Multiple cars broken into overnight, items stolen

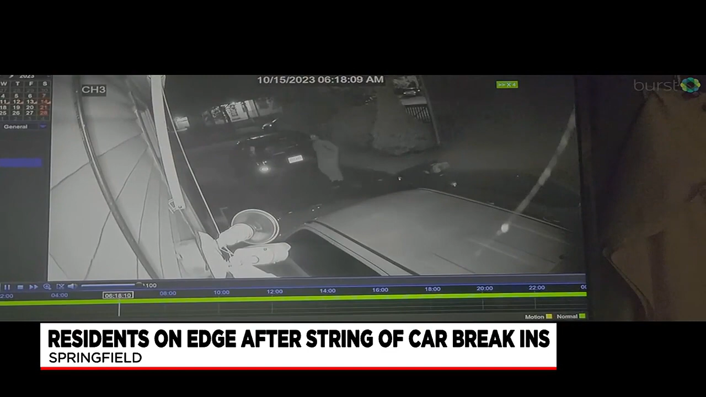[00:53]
In the video, you could see the suspect opening and closing the red Honda parked in her driveway on Beaumont Street in Springfield.